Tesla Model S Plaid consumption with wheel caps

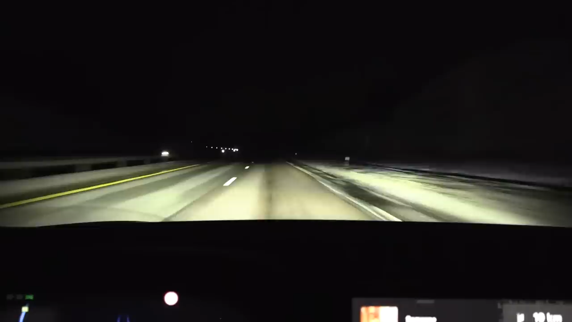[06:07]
Oh oh yeah wait no okay whatever uh auto high beam is on but it's not firing up.
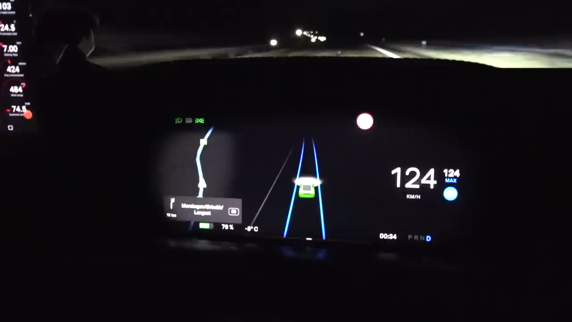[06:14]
Okay now but you see at night I tend to run longer runs in case
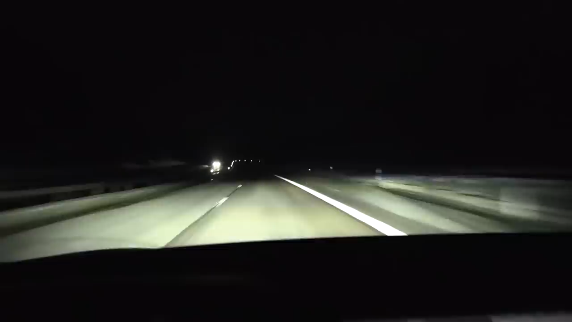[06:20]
there are some uh left lane hugger so then I can just even it out and go a little bit faster. But at night now we have very uh consistent runs with no traffic so we can go shorter runs. That's the whole idea behind it. Well we just turn around at Minusun and over here it's minus six degrees celsius.